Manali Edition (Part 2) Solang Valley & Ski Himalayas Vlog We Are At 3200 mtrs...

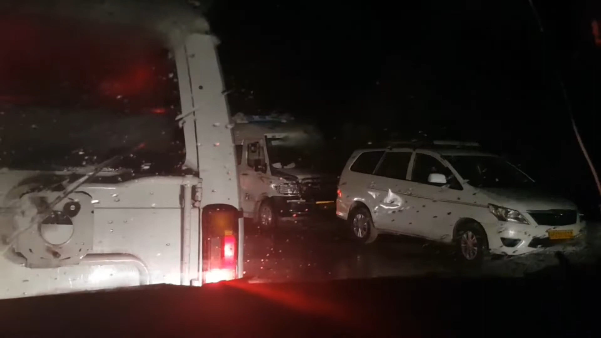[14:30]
ये देखिए यहाँ पे कितना ट्रैफिक है। यहाँ पे हम लोग बहुत देर से खड़े हैं और बारिश भी हो रही है। यहाँ पे कुछ पता नहीं कभी भी बारिश चालू हो जाती है। तो फ्रेंड्स आपको ये वीडियो कैसी लगी बताइए नीचे कमेंट सेक्शन में।